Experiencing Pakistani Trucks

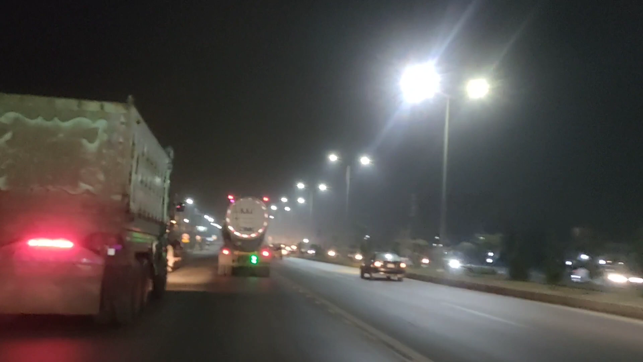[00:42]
सो एक नन्ही मुन्नी ख्वाहिश हमारी ये भी थी कि हम हैवी जो गाड़ियाँ होती हैं उनको देखें, उनमें बैठें और उनको ड्राइव करें। सो जनाब, देखने का शौक हमने पूरा किया, मंडी मोड़ के रोड पर ये खूबसूरत सी गाड़ी देखें।
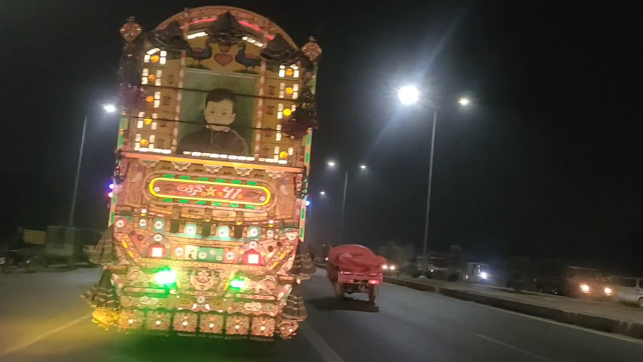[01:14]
पाकिस्तान की खूबसूरत ट्रक कार्ट देखने के लिए हम स्पेशली मंडी
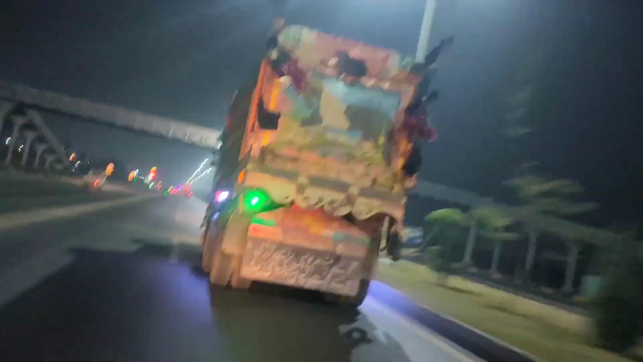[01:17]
मोड़ गए और वहाँ पे हमने खूबसूरत ट्रक देखे तो यकीन कीजिए कि आंखों को सुकून आ गया।